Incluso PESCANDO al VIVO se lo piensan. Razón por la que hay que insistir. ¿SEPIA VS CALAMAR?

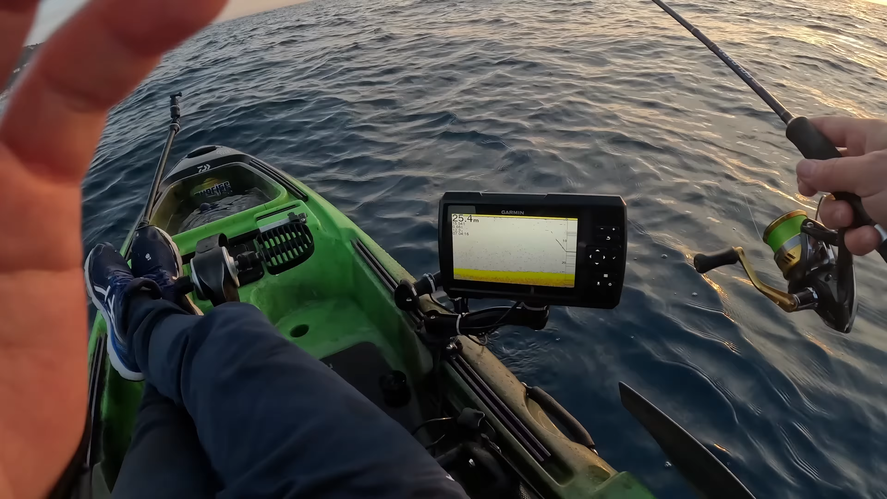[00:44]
Ahí tenemos actividad. Debajo. Vamos a clavar, pero vamos, 100%. Vaya. No me escupas.